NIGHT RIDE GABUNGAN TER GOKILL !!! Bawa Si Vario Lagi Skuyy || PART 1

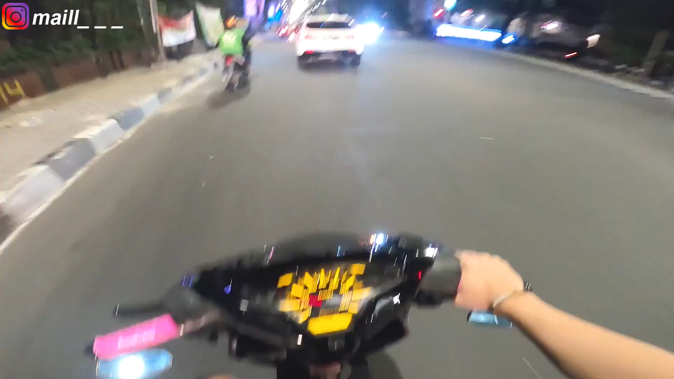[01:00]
Oke cuy, jadi malam ini nih lagi riding gabungan cuy. Gila, rame banget cuy, asli. Ini 200 motor cuy yang ada. Bener-bener rame-rame banget, rame banget di belakang tuh. Wah, gokil sih. Nih yang mimpin di depan ada Nurul.
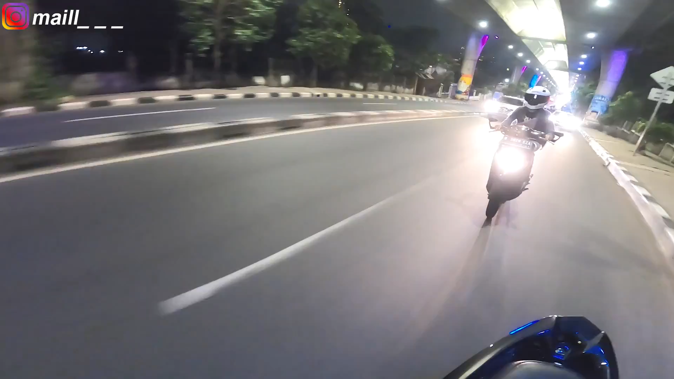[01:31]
Terus di belakang tuh masih bener-bener, wah, gokil sih cuy, rame banget. Ya pelan-pelan dulu.
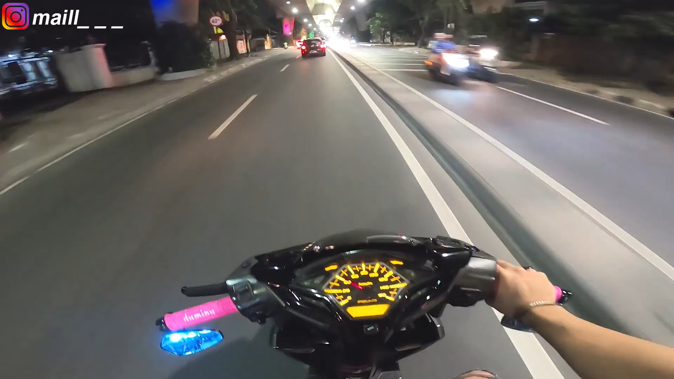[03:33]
Nih, kita pelan-pelan dulu soalnya di belakang tuh kayaknya masih banyak yang baru keluar deh kayaknya nih. Jadi kayak ketinggalan lampu merah gitu-gitu. Makanya slow-slow aja cuy, pelan-pelan dulu.
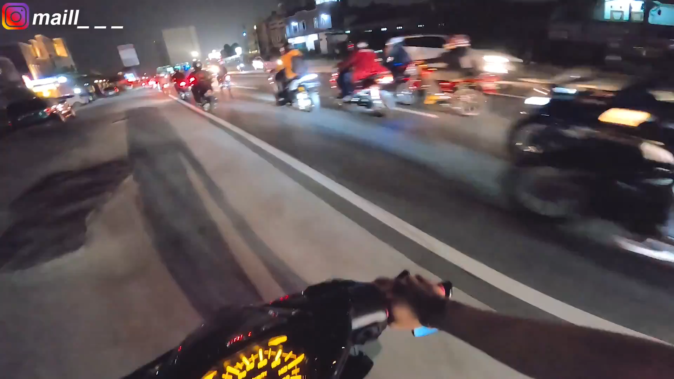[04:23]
Rame banget cuy. Halo. Duluan. Halo.
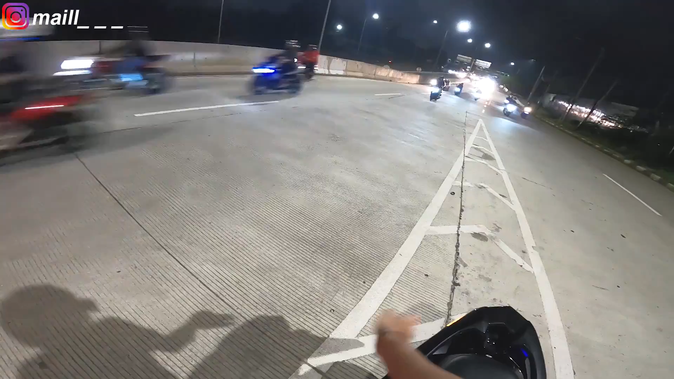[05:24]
udah habis nih kayaknya deh, atau di belakang masih ada nih, kurang tahu deh.
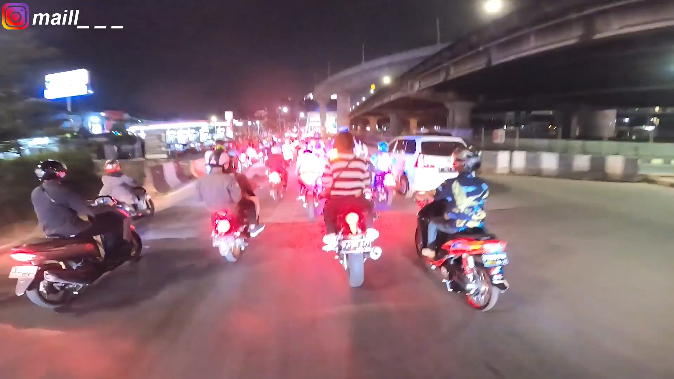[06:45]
Rame parah ini mah, 200 orang cuy.
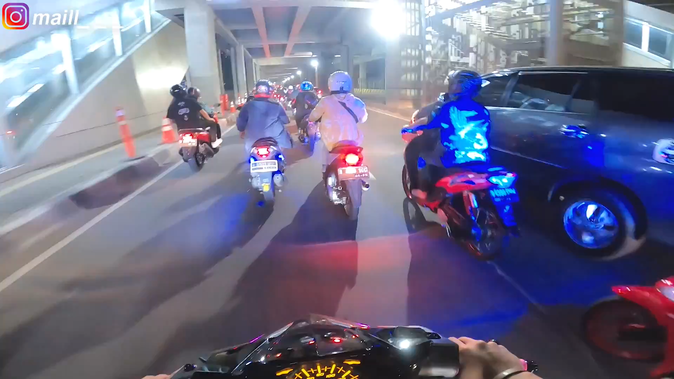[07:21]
Buset, ada putra. Gokil.
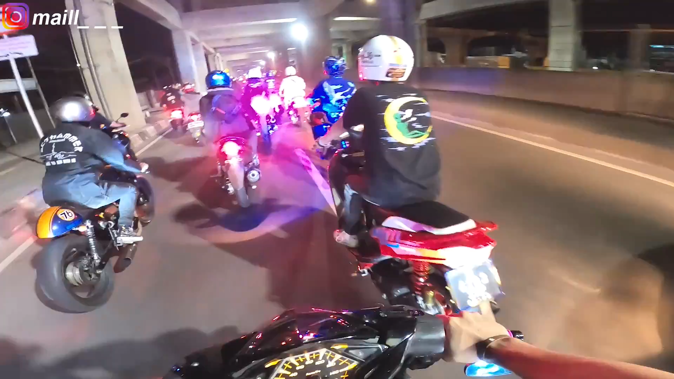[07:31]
Nah, ini rame nih, emang harus pelan-pelan cuy.